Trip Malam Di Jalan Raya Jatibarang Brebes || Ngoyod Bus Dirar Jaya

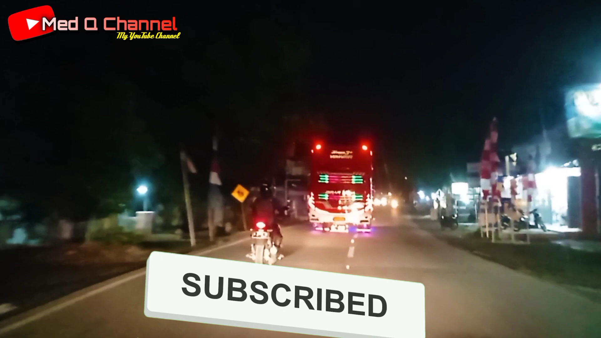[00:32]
Kebetulan malam ini lagi trip perjalanan ke Pusdirar Jaya Brebes. Wah, Bang Ne Maire. Tepatnya di Jalan Raya Jati Barang Brebes. Tepat di depan ada mobil bus Dirar Jaya
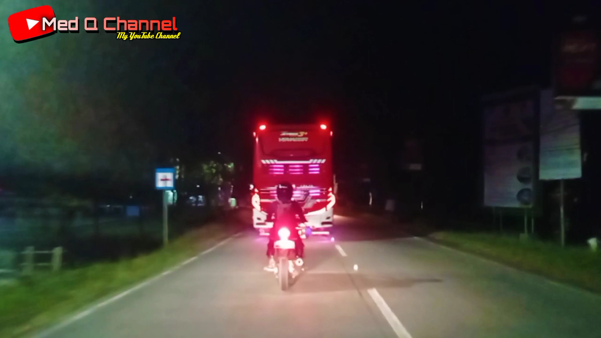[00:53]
dan saya coba mengabadikannya. Saya coba mengikutinya dari belakangnya.
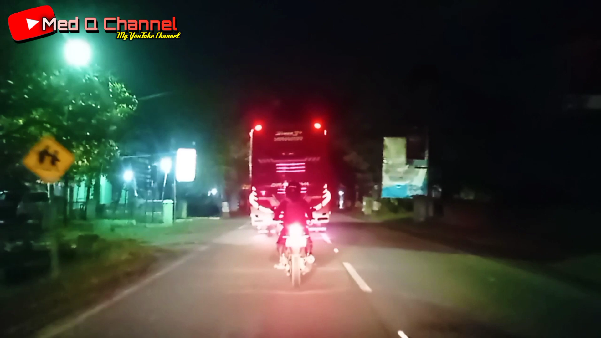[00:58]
Luar biasa indahnya, luar biasa gemerlap lampunya. Mati perjalanannya kembali goyangannya bus Dirar Jaya. Oke lur, silahkan ditonton videonya, nikmati perjalanannya saya, pokoknya tancap gas.